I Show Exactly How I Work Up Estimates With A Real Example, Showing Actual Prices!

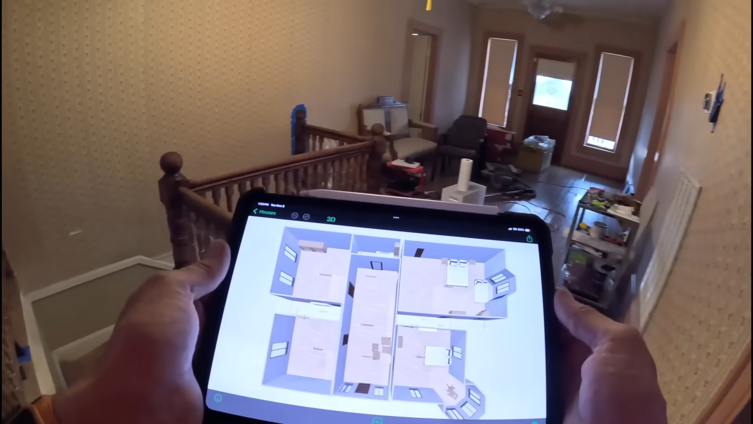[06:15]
This is where my staircase is. That's the room over there.
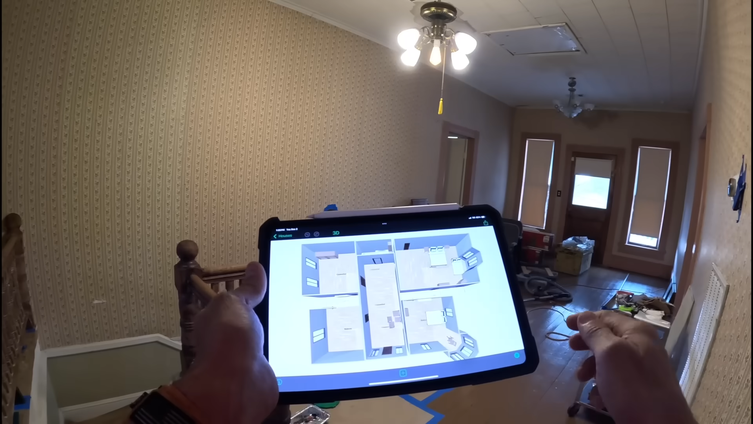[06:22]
Wait a minute. Wait a minute. That's the room over here. Let's see if I can rotate that.
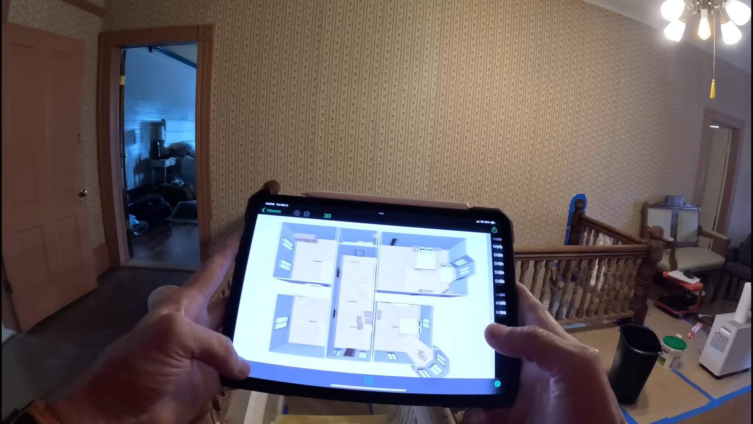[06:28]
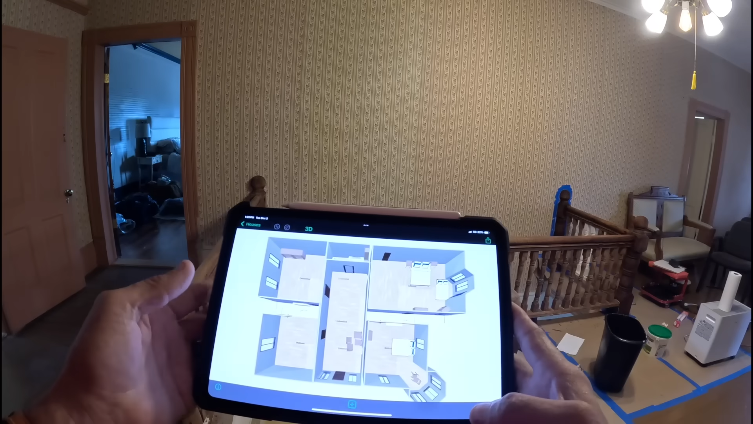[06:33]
This is the room over here.
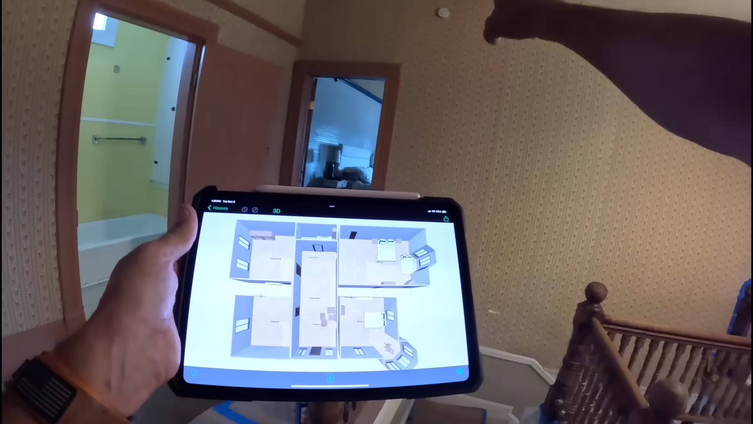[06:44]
And this is the room right here. That's closet space. And here is where my staircase is.